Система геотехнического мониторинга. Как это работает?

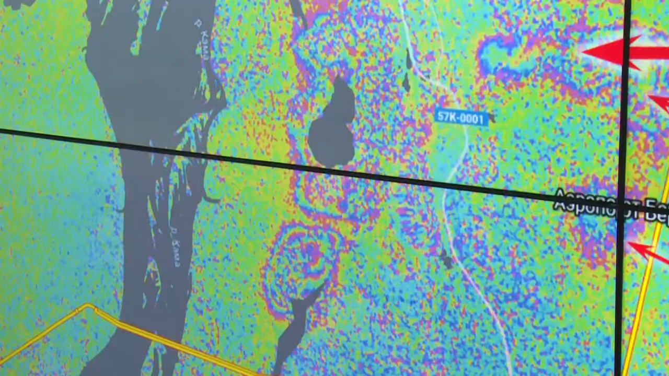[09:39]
Мы выполняли анализ по архивным снимкам и подтвердили,
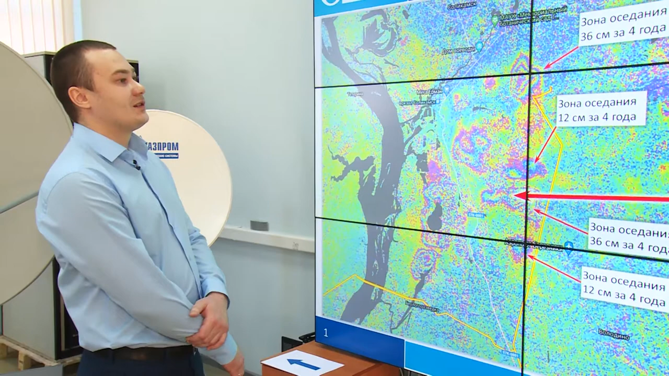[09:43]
что данным явлением предшествует сначала плавное оседание на данной территории То есть те участки,